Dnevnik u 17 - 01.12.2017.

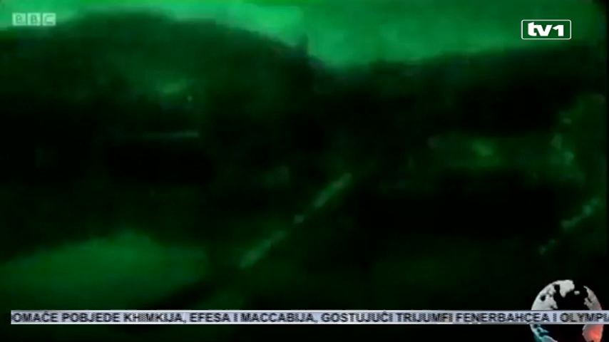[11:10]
Noću sam snimao kako civile pod paljbom tjeraju preko linije razgraničenja u istočni dio grada.